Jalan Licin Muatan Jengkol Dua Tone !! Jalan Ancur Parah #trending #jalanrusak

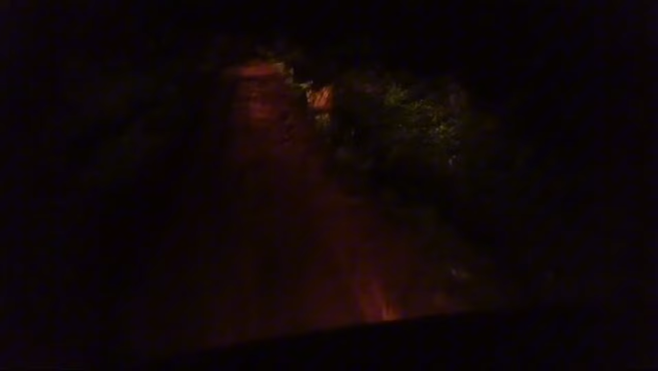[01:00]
Gak kelihatan sebabnya malam. Di malam hari yang petang dan hitam, jalan pun tak kelihatan begitu jelas dan nampak. Ini ngabisin apa sini? Mangan abangku.